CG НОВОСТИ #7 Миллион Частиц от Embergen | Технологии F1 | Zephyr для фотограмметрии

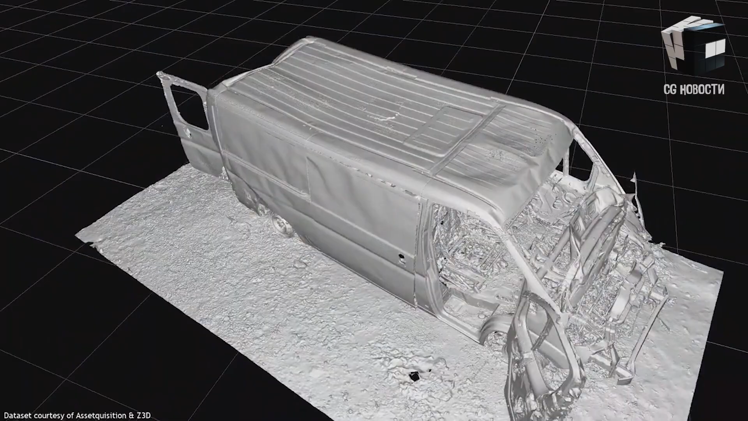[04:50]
Это софт от 3D Flow для фотограмметрии. Программа автоматически восстанавливает 3D-модели на основе фотографий.
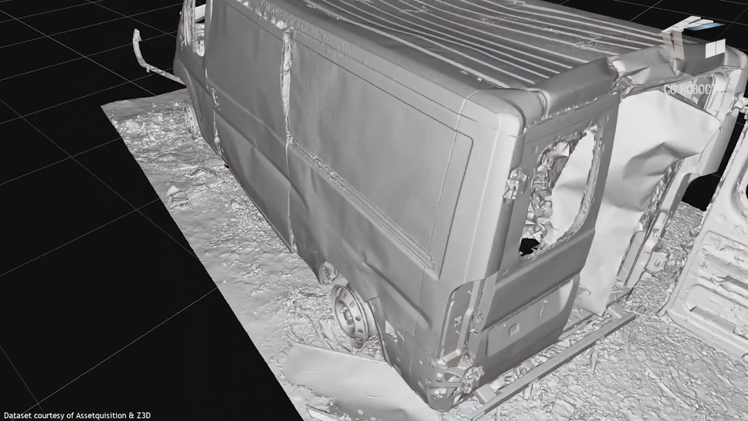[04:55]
В версии 5 улучшили качество реконструкции.
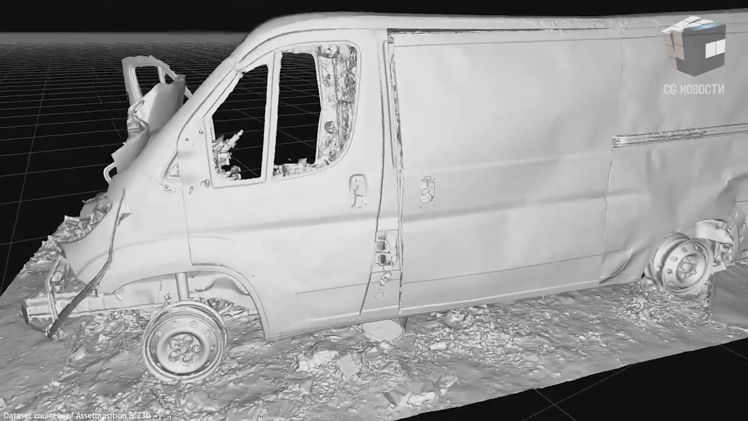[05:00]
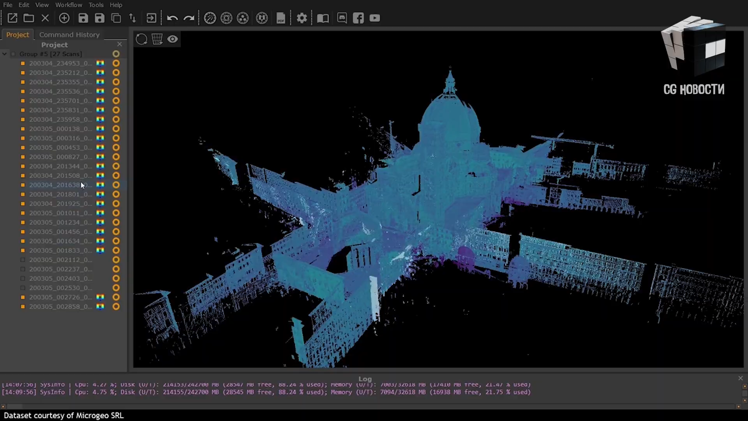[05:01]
Текстуры стали более четкие и качественные. Zephyr теперь использует WIC.